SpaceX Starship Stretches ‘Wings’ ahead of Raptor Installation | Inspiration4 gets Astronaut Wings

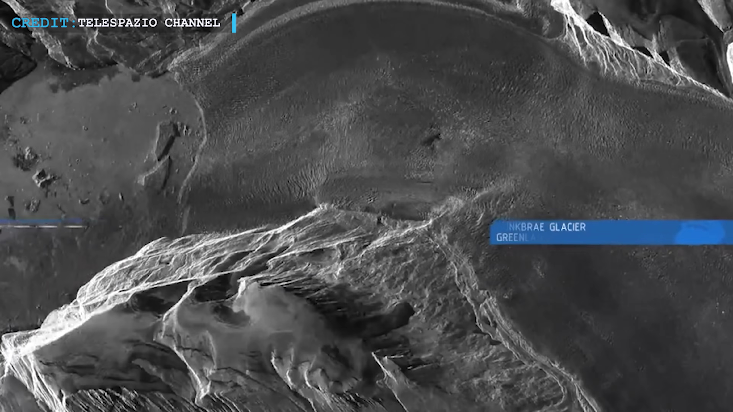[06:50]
These satellites are specifically designed to monitor Earth from space, meter by meter,